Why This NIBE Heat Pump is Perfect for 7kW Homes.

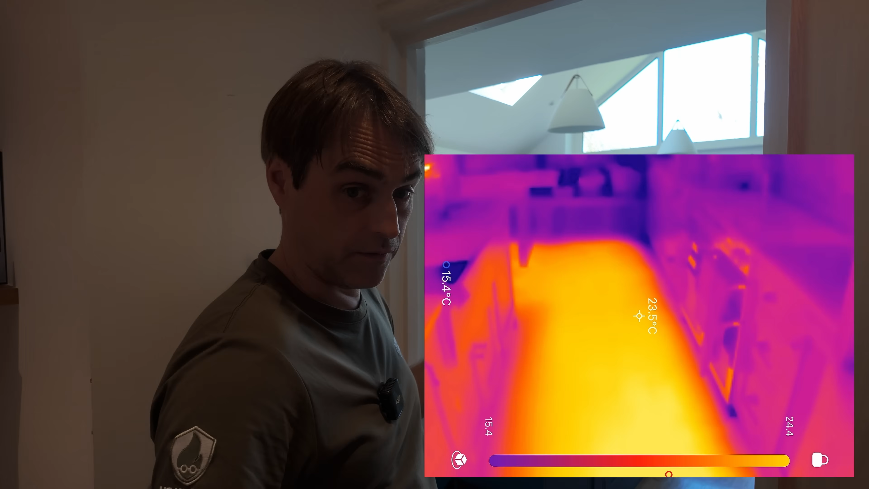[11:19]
On screen: spot 23.5°C
We've confirmed that with the flow with clamp meters as well. How about that microbar pipework on that one radiator?
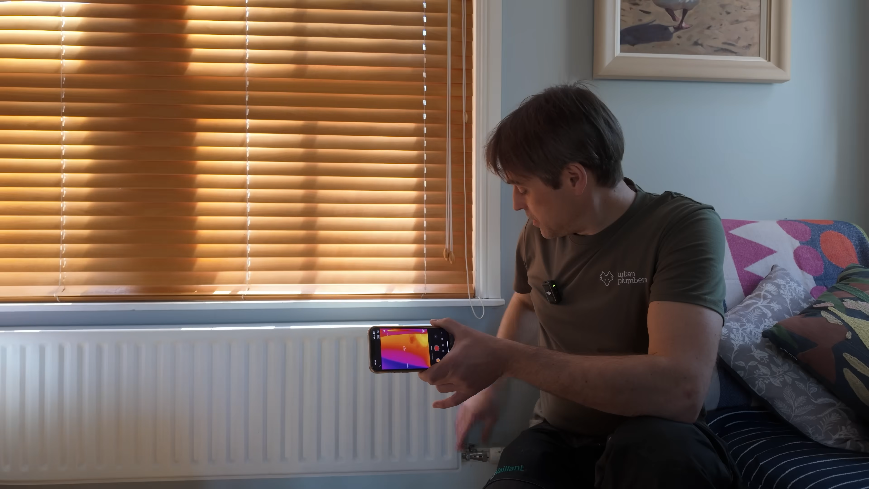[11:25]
Amazingly, this radiator on microbar works fine. We know by comparing flow and return temperatures that there is enough flow.
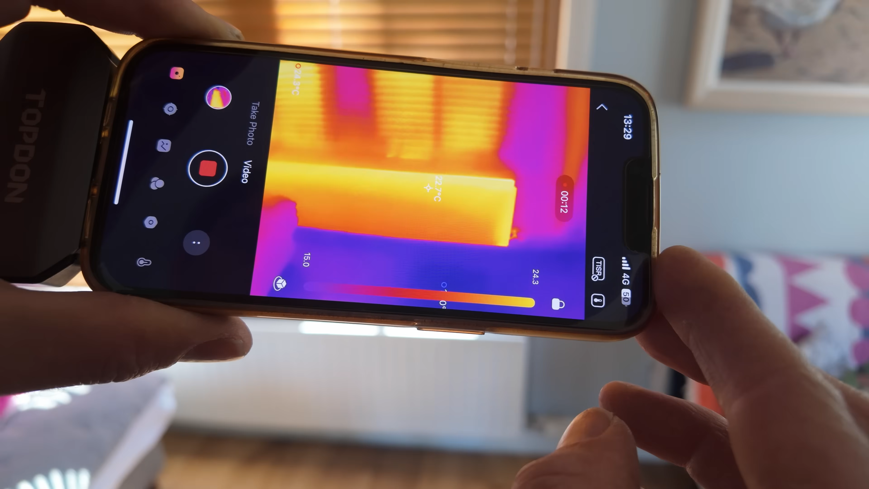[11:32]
We can see that the mean water temperature is around 24-25 degrees, comparable to other radiators.